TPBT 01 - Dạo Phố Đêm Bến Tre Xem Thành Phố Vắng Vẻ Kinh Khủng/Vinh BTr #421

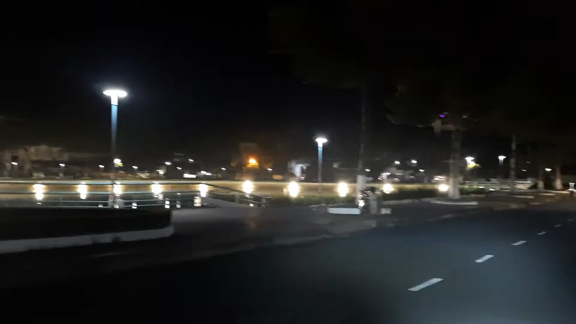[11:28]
Đèn ở dưới sáng choang luôn á. Đó, giờ này thì chỉ ở đây là nó chỉ có mấy cái người đi
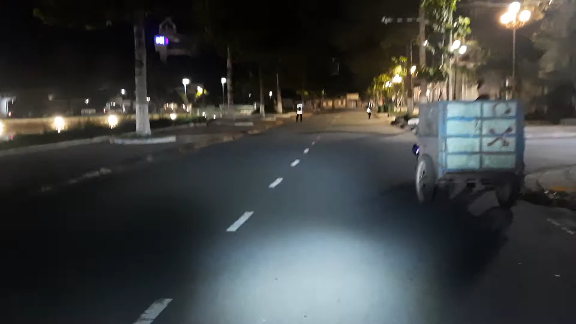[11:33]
dọn rác thôi. Giờ này chỉ có mấy người đi dọn rác thôi. Đó, cho nên chạy lộ là sạch bông luôn á.
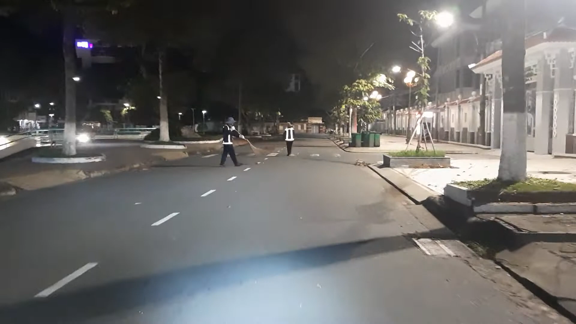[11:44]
Thấy không? Bởi sáng đi ra ngoài lộ là giờ mình thấy đường xá sạch sẽ. Tối ở nhà thì nằm ngủ thẳng cẳng. Đi ra đây mới thấy công nhân dọn vệ sinh.
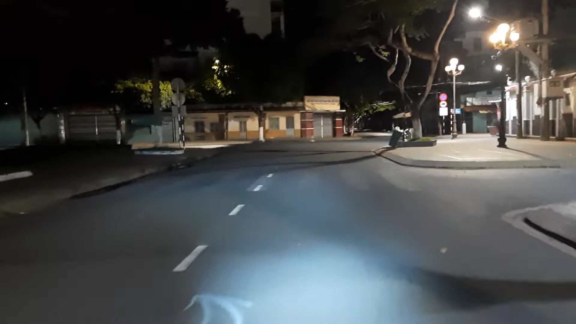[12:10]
Đó, chạy một vòng bờ hồ. Đó, giờ này là đây người ta tập thể dục nè.
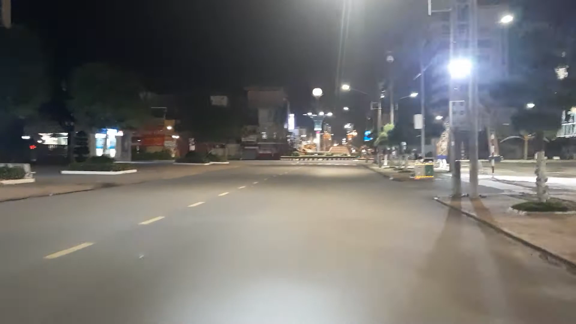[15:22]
Đường này là đường đại lộ Đồng Khởi. Nhìn chạy thẳng lên cái cầu ở đó là cầu gì ta, quên rồi, cầu Cái Cối. Đó, này cầu Cái Cối nha. Giờ mình sẽ chạy lại đây.
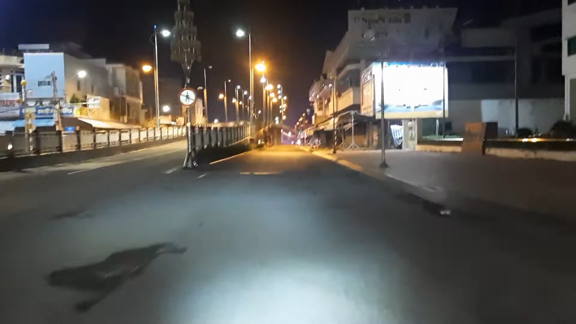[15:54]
Đây là chợ Bến Tre bên tay trái nè, ý là tay phải nè.
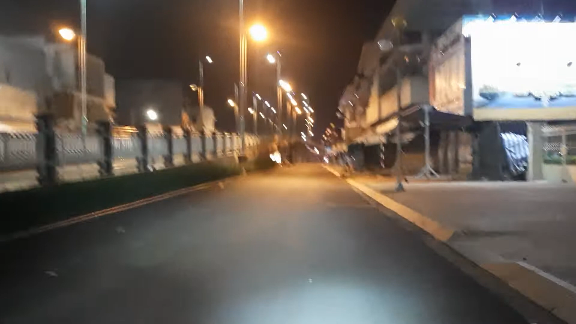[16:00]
Chợ Bến Tre giờ này đóng cửa nè.
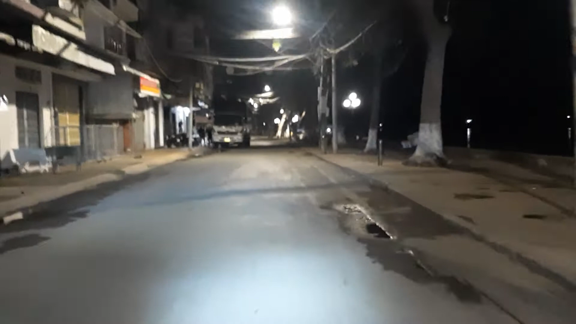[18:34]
Ba giờ sáng cho nên chưa có ai ra chợ hết.
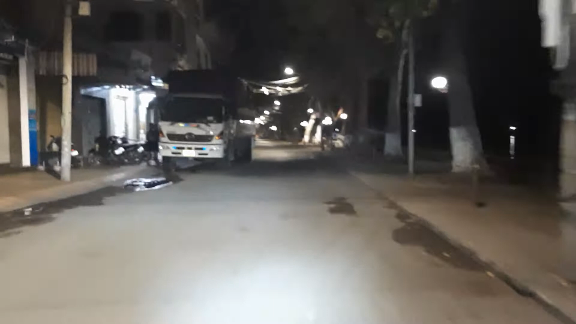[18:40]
Đó, giờ mình vòng lên cái đường chợ đêm ngay chỗ này nha.
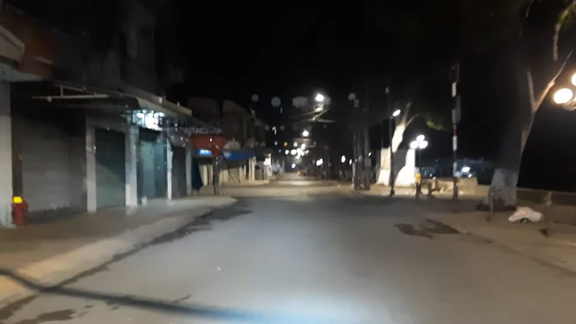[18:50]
Đây sông Bến Tre, quẹo lên chợ đêm đó, đường này là đường chợ đêm nè,
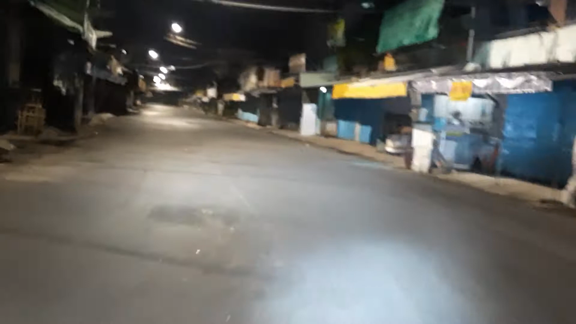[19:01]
chợ đêm ngay đây vắng quay à. Giờ này còn đóng cửa. Wow, chả lụa ba tê nem chả giò.
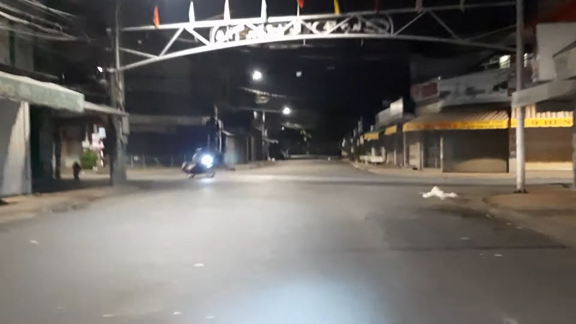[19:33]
Rồi đây mình quẹo trái nha, quẹo trái đó, đường quẹo tay phải là đi xuống cầu Cá Lóc, xuống cầu Cá Lóc là chợ Đầu Mối. Chợ Đầu Mối giờ này không biết nó có ấy không, quên chạy nãy, quẹo lại rồi, mình quẹo qua đây rồi. Quẹo ra đi,
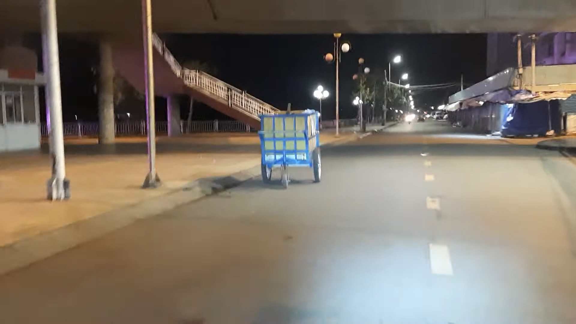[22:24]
Đây chợ nè, đóng cửa đó, thấy không?
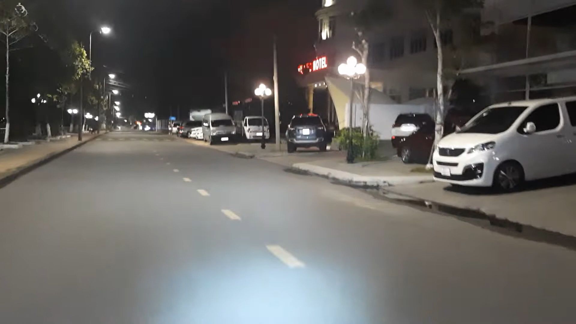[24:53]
Đây, Việt Úc. Khách sạn Việt Úc bên đây nha. Xe hơi.
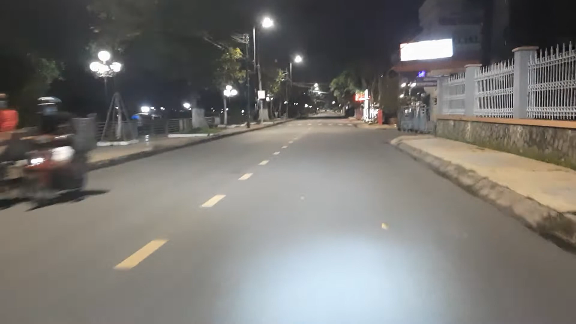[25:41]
Nhà hàng Hùng Vương nha các bạn. Nè.
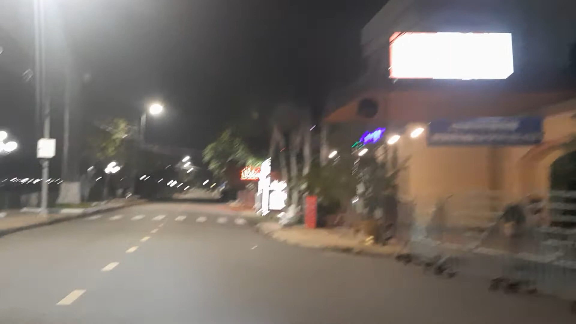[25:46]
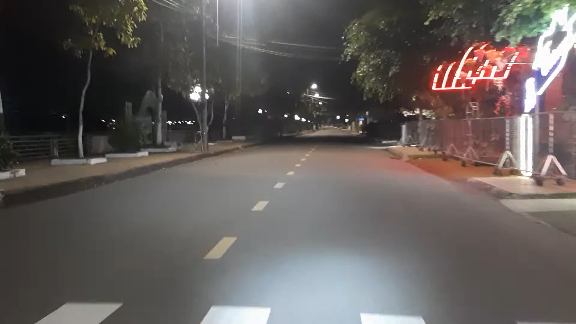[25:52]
Đường này là đường Hùng Vương. Đó, giờ này là công nhân quét rác. Còn đây là nhà thờ Bến Tre nè. Đó, chạy qua nhà thờ Bến Tre.